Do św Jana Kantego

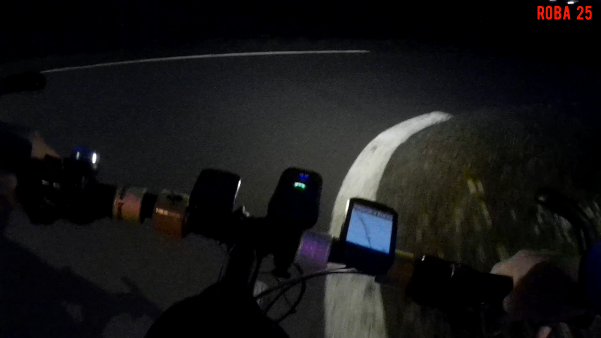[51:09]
Przy przejeździe na Waryńskiego w Czechowicach. Co i dupa, i nie ma znaku. Banda idiotów i tyle zebrała. No dobrze, że tu asfalt zrobili. No cóż, taki powinien być. No, asfalt zrobili, ale no cóż. Ale właśnie ma tu się czepiać ta druga paszczynina, to to najgorsze do rowerzystów.